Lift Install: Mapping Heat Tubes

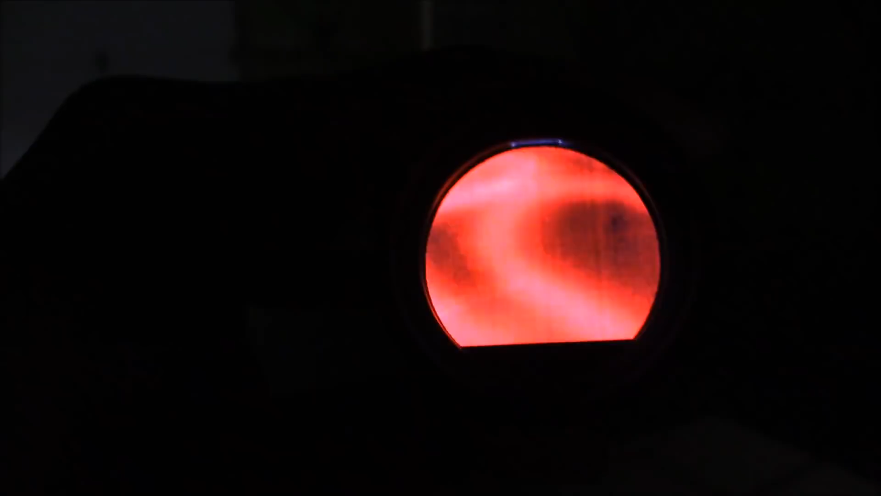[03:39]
you can see they're loose they're loose and then he's just got one loop